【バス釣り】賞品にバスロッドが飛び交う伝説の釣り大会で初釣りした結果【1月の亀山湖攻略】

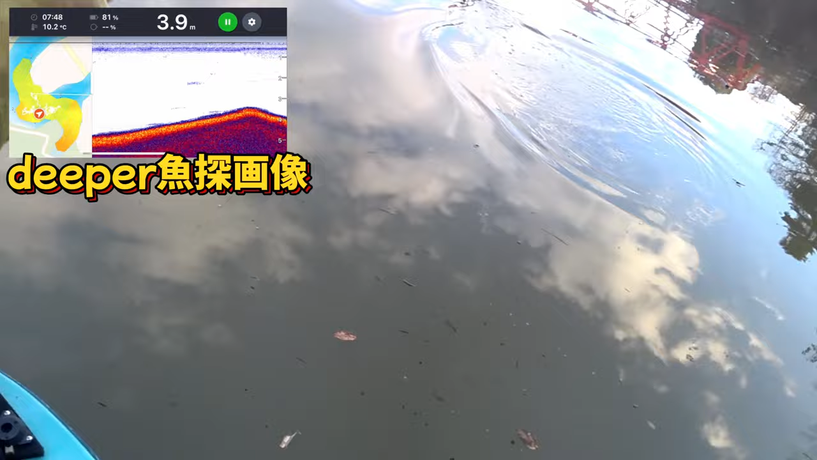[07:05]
On screen: depth 3.9 m, water 10.2°C
ベイトはい る。うん。魚探にもねいい感じのもっこり映ったから、もうベイトベイトベイトベイトみたいな。おお、ブーダよし、今日よろしく頼むよあいつが中層で追い回してるってことは噛まれた後バスがいるはずなんでサンアクションちょんちょんちょんでこう糸のたるみ見て、ちょんちょんちょんで糸のたるみ見て、でパンパンとか張ったらまあ合わせモーションに入るか、ちょっと食い込ませるか。
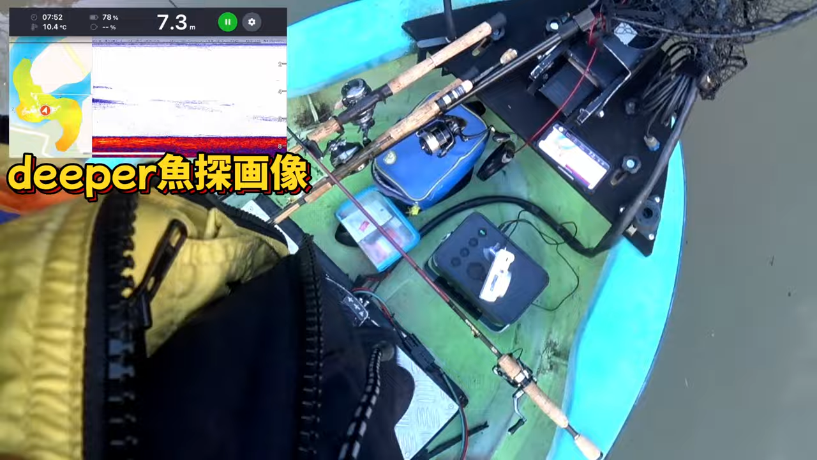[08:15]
On screen: depth 7.3 m, water 10.4°C
今日はガチで攻めるからちゃんと充電しながらやろうね。いい感じで映ってる。
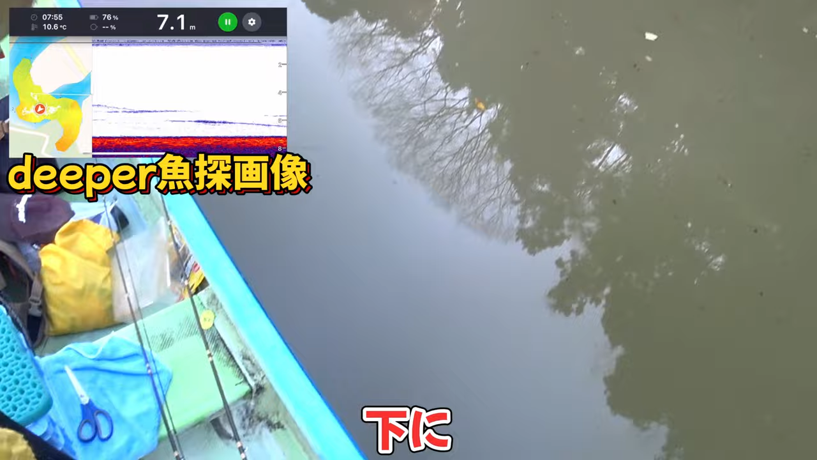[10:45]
On screen: depth 7.1 m, water 10.6°C
あ、なんかいるって追っかけながら行くの。で、たまたまそこで食うみたいな。入れて、着底して、そうそうそうそうそう。
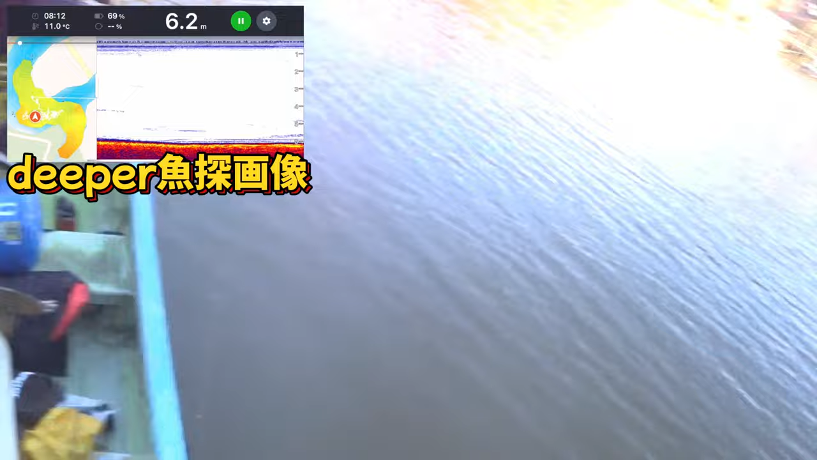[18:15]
On screen: depth 6.2 m, water 11.0°C
あ、これ食っちゃうなみたいな映り方が結構朝からずっと。でもこれが太陽がバッて差した瞬間に終わったりするから、ちょっとそこまで集中してライトをやって。
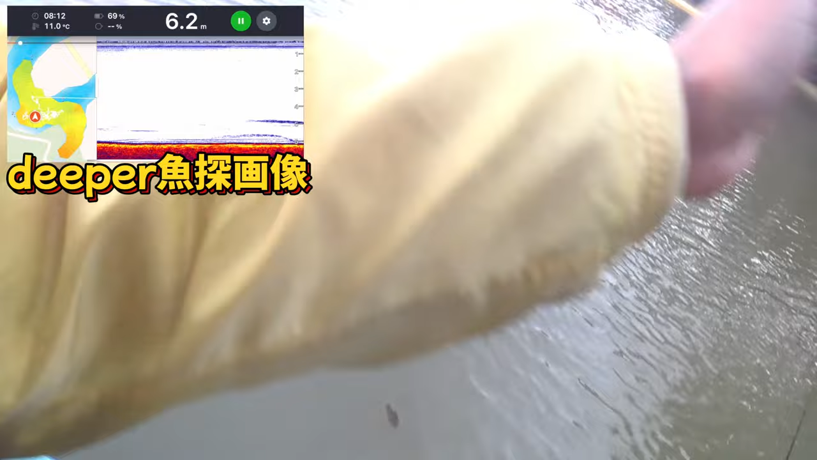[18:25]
On screen: depth 6.2 m, water 11.0°C
ここの際は終日日陰なんで、そこら辺まで明かりが入るんだけど、だから冬とかだから逆に安定してんだと思うんだけどね。
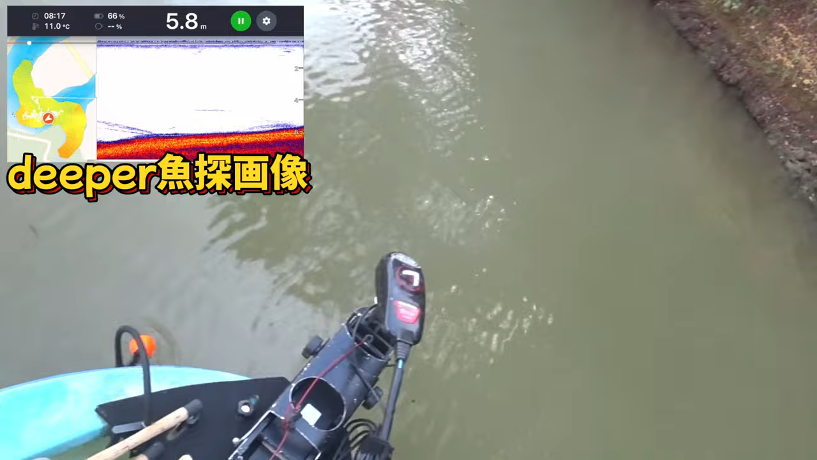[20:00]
On screen: depth 5.8 m, water 11.0°C
いや、いいっす、いいっす。このね、立ち木についてるからね、そういうのにめんどくさいけど、
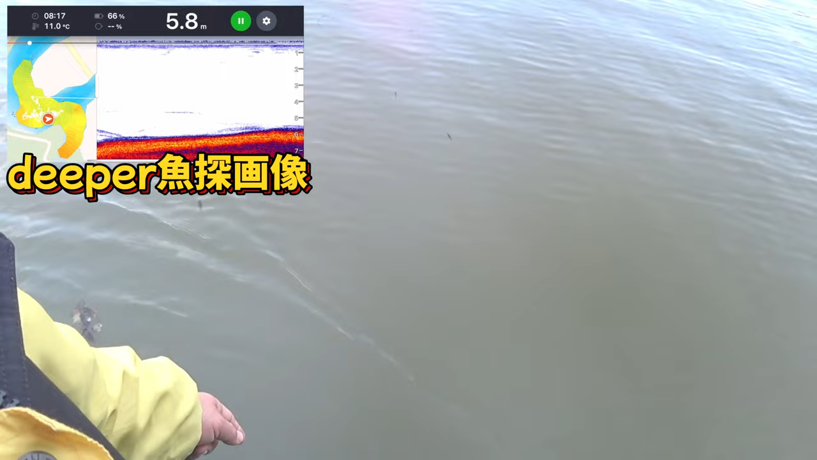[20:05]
On screen: depth 5.8 m, water 11.0°C
あ、ごめん、ボートの下入っちゃった。え、取れた？やっぱこれで駆け上がり近づくと、ここで5メーターあるんだけどさ、駆け上がりのショルダーに移るね、まあ、ビッ。この行ったり来たりしてるやつだと思うんだよな、多分。